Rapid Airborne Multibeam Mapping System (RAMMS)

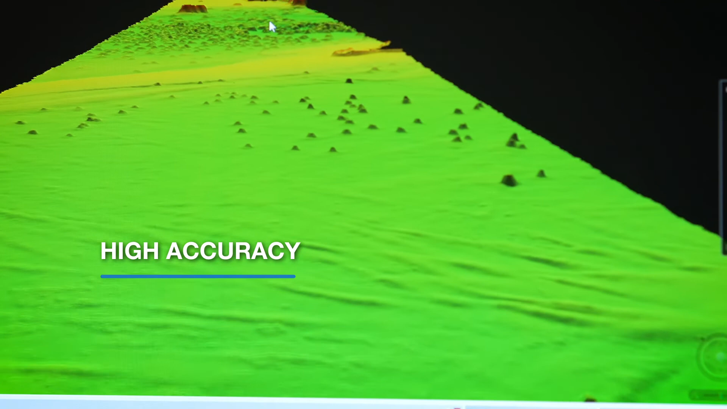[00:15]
high-resolution bathymetry data over nearshore and coastal environments.
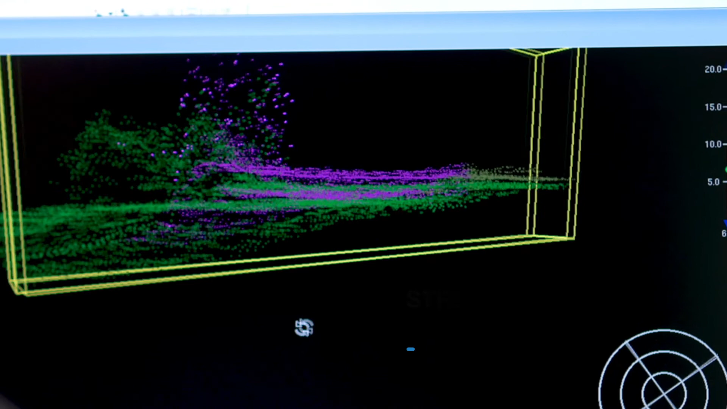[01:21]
enhanced through streamlined data processing and transfer capabilities.